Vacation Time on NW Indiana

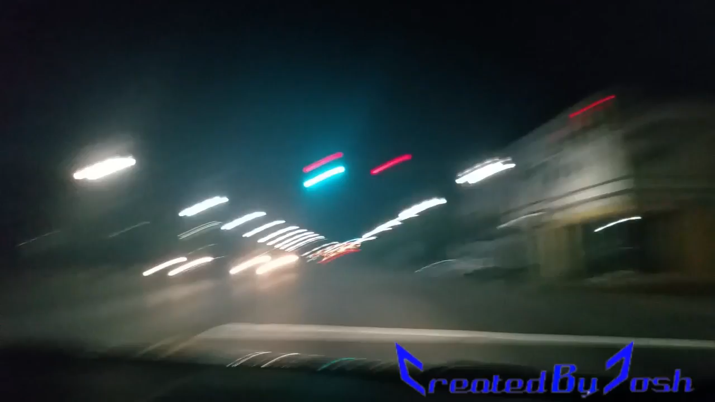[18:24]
As you can see, there's nothing here. Vacant buildings after vacant buildings.